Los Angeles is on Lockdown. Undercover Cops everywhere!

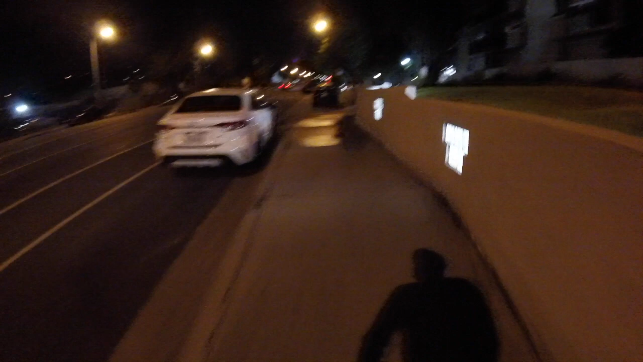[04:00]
they have this place on lock for real you know what I mean oh here goes another cop there goes another cop oh something's going down it's not me